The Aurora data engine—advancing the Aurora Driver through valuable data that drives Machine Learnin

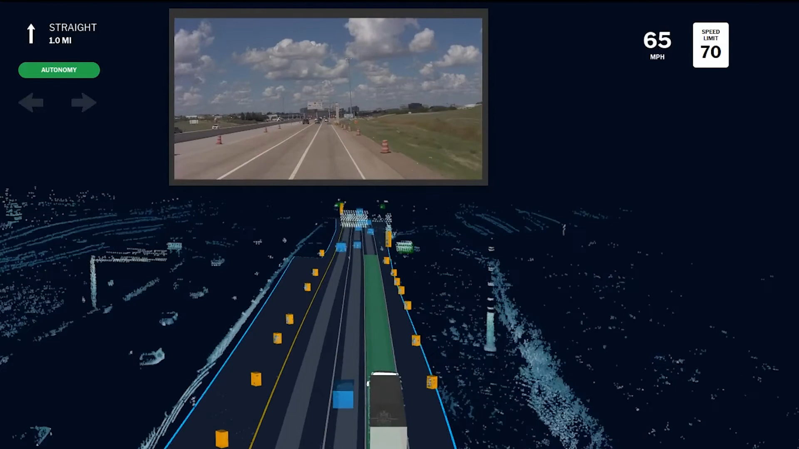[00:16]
Today we're going to be talking about the Aurora data engine and how we advance the Aurora driver through valuable data that drives machine learning and AI.
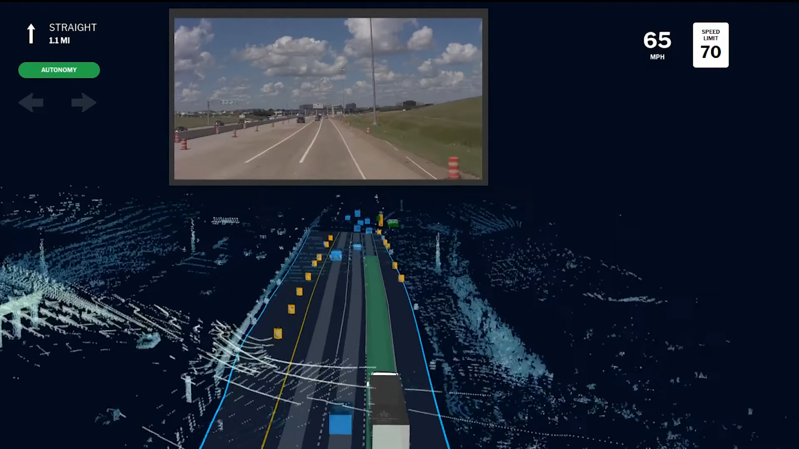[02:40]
We need to detect the cones and the barrels and the signs as early as possible so we can appropriately slow down, change lanes, and handle situations like a human would. And these aren't just isolated detections.
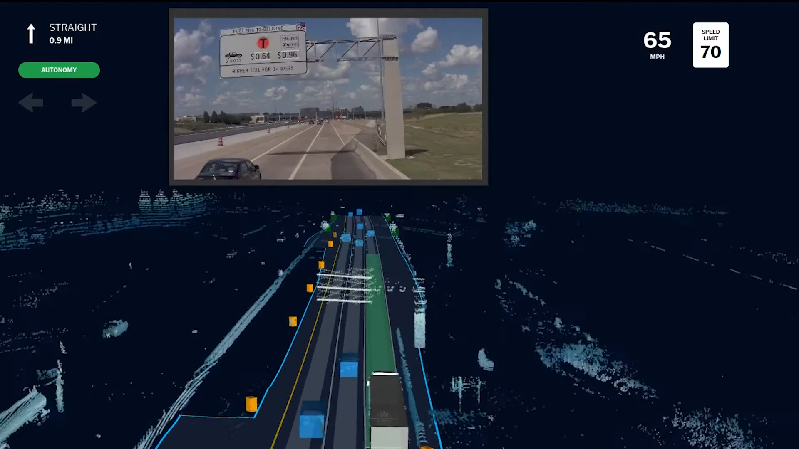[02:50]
You have to be able to reason that the line of barrels actually defines a new blockage region versus being a set of specific obstacles. When we first started encountering scenarios like this, we weren't able to handle them autonomously.
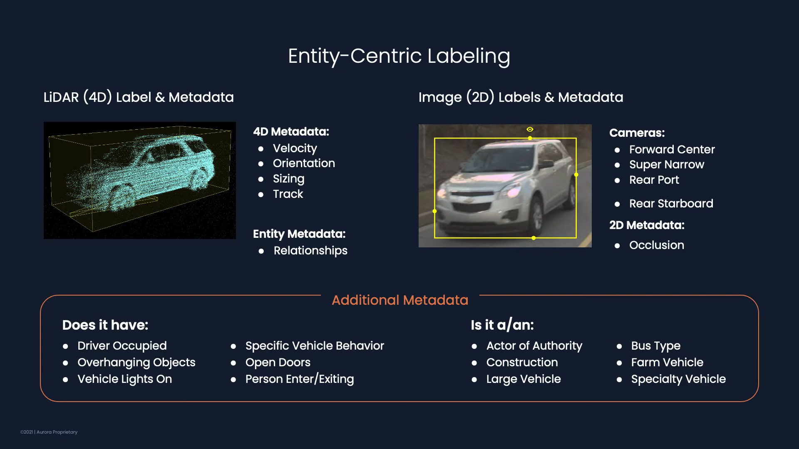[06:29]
And as you've seen from the sensor and perception stations, that allows us to reason jointly across all sensor modalities instead of handling each of them independently. While labeling is a process primarily driven by humans, we use machine learning internally to add automation throughout the labeling process,
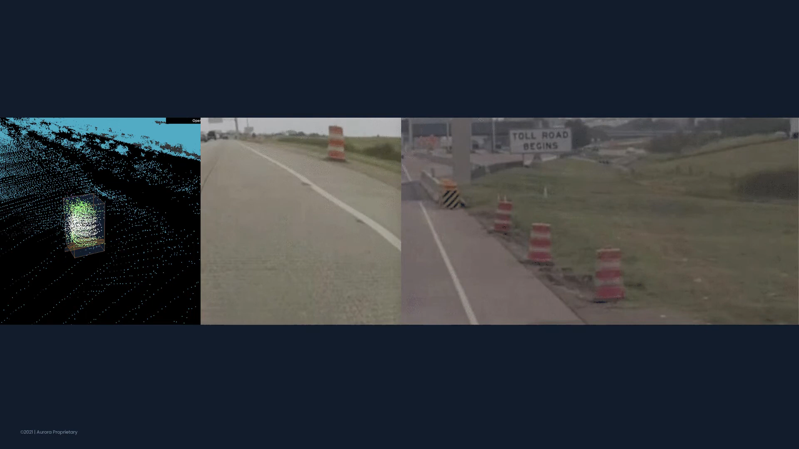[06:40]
achieving far higher quality and efficiency than possible with humans alone. One example of this is 4D to 2D label transfer, where we trained a model to automatically take a LiDAR track for an object and project it into accurate bounding boxes of the same object in the camera views. This is how we quickly and accurately create associations between observations, forming the single entity that represents the real-world object across the different sensors in time.